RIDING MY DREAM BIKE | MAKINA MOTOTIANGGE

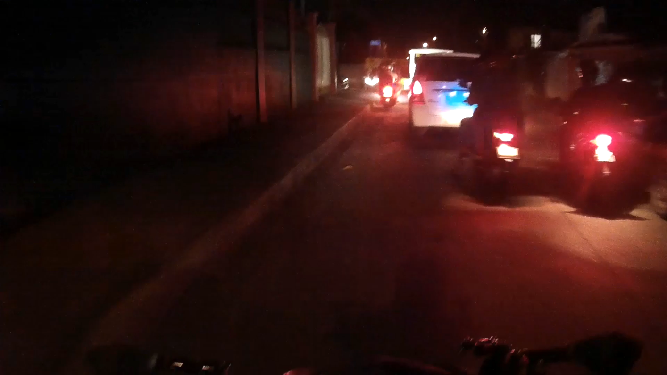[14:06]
Di daw siya makasingit, mabigat daw yung pit ng angkas niya.